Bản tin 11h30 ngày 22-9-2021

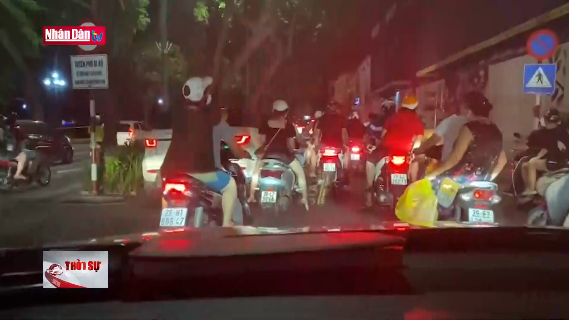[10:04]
khiến những con phố lớn ở khu vực trung tâm xảy ra hiện tượng nguồn tắc.